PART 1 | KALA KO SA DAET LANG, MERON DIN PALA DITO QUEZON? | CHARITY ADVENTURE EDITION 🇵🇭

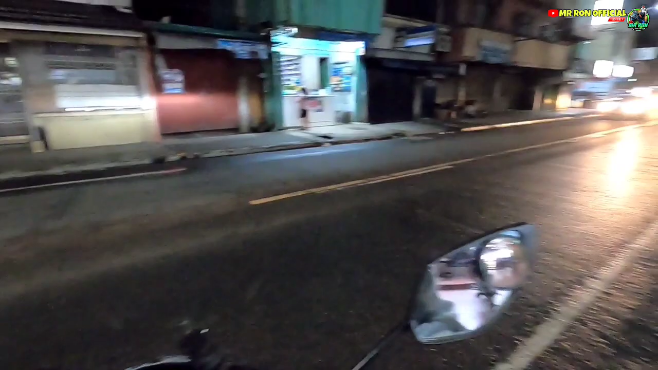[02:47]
Ayan, parang may nakita ko dito. Ito agad, nasa bungad.
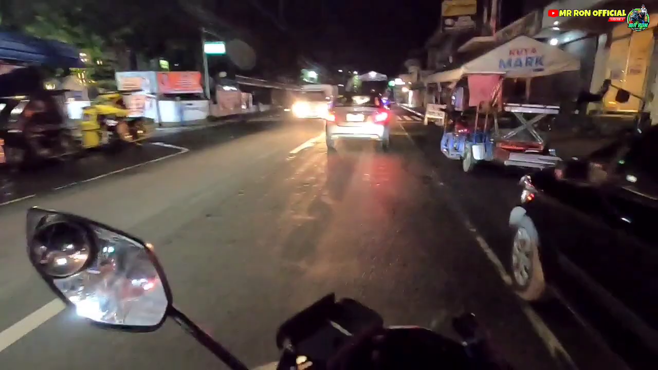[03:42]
Kita rin ang nagbabalot sa may mini stop. Dito po yan sa may ano, Quezon, ano ba yan? Memorial Hospital. Dito po sa bayan ng so tara, hanap pa po tayo mga kalingap dito sa papuntang sentro, papuntang bayan.
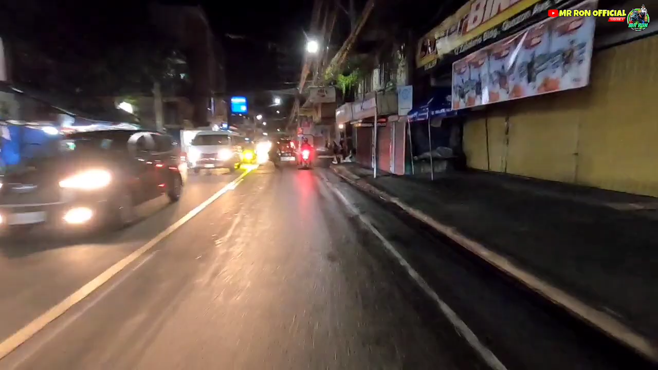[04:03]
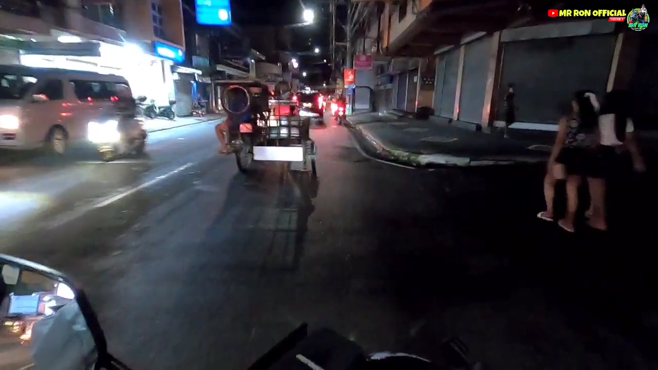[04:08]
Ayun mga kalingap, ang ganda na rin po ng ano, bayan ng Lucena.
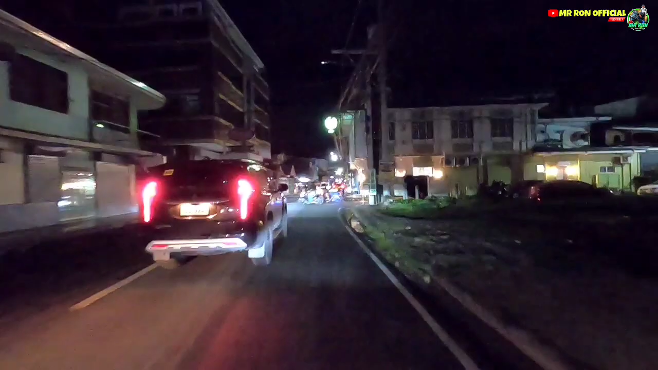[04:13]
Dahil ito rin naman po ay ginawa ng city. Since bata pa ako, city na talaga to. Ito po yung city dito ko sa Quezon, itong Lucena.
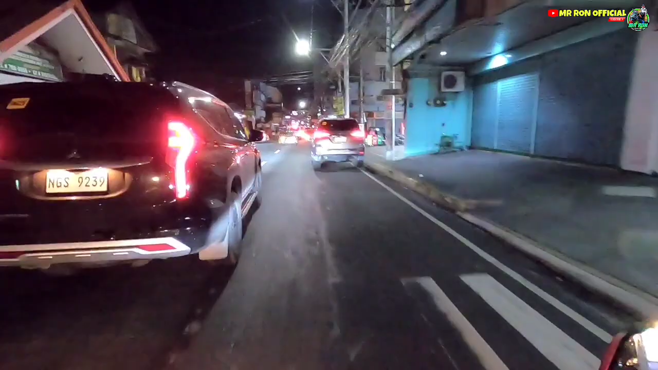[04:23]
So kaya hindi na rin naman siya sobrang madilim. Saka marami na rin talagang tao pag oras ng gabi. Marami na pong mga tindahan. Ito na po yung pinakang sentro. Ayan. Sentro ng komersyo. Ayan, pamilihang bayan ng Lucena City.
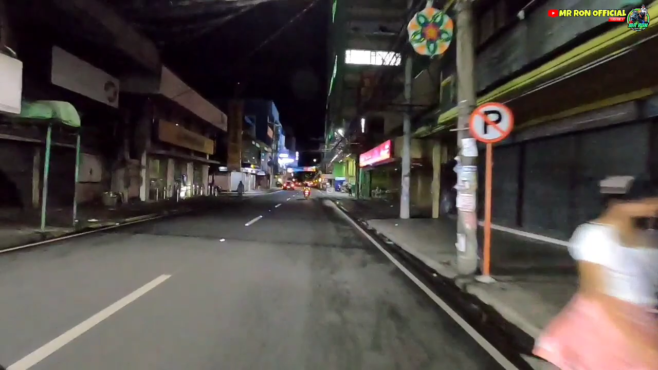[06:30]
Ay, hotel na pala yun. Yung dating ano. Ay, wait lang, ito si tatay. Tanungin natin kung kumain na ba.
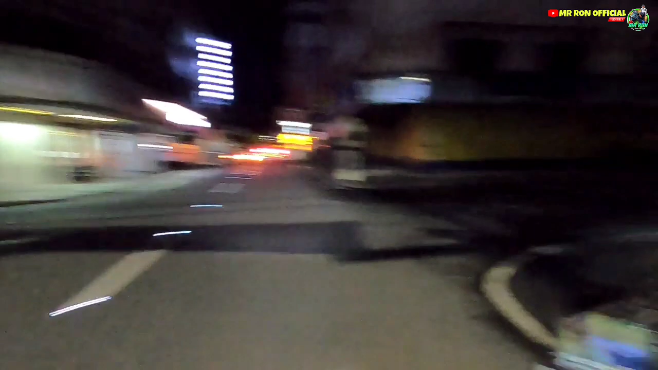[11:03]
Ayan, papunta na po ako dito sa may parke. Ayan, kung saan tayo nag-light. Nakikita nyo naman may ilaw doon. So pupunta po tayo doon.
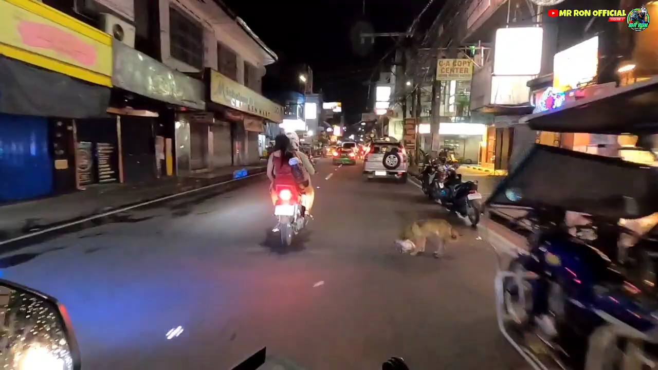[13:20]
Ayan, last isa na lang mga kalingap at tayo pauwi na rin at umuulan na nga. Salamat po tayo yung pananood. May sibuya oh.